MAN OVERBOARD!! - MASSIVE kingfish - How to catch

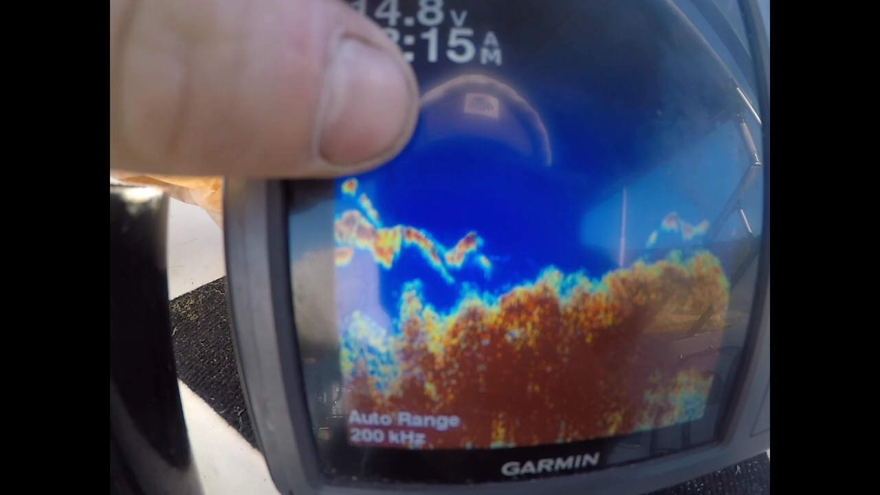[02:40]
So this is generally what bait looks like on your sounder. As you can see here, the bait's all split up. It usually would have been sitting together, but it's all split up. Something's been attacking it, so that's a good sign.
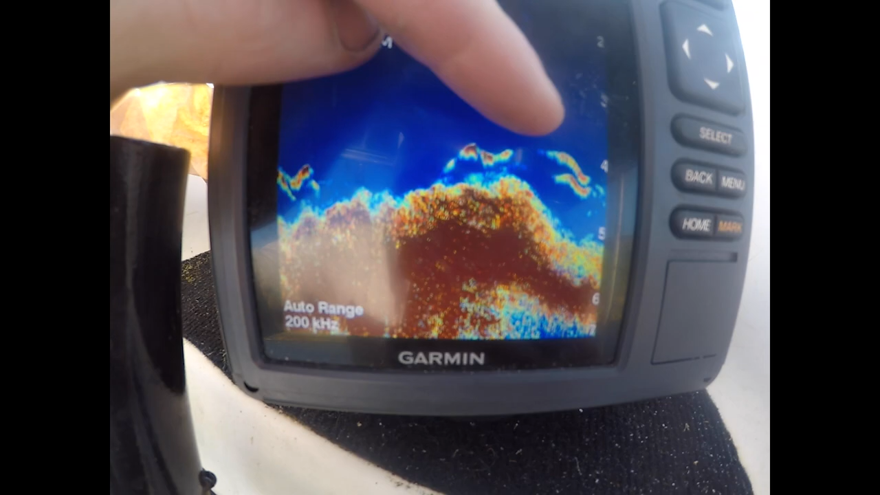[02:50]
And it, quite often the predators will sit down in these little holes and hunt from beneath.
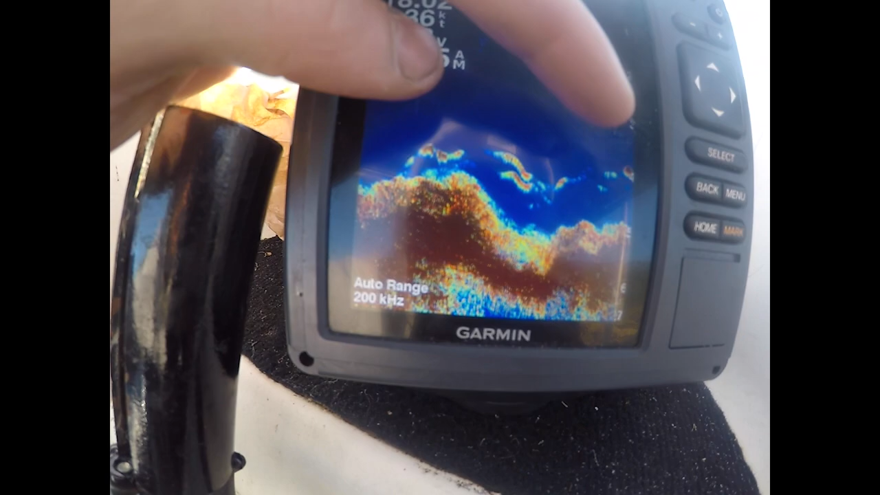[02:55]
You quite often see them hunt from above, but that's what bait looks like, split up.
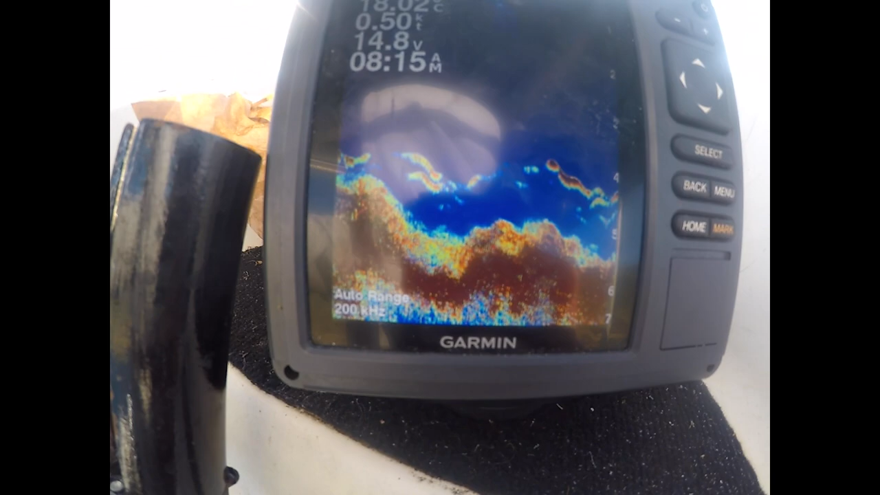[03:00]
Some of these marks will be some predators, but...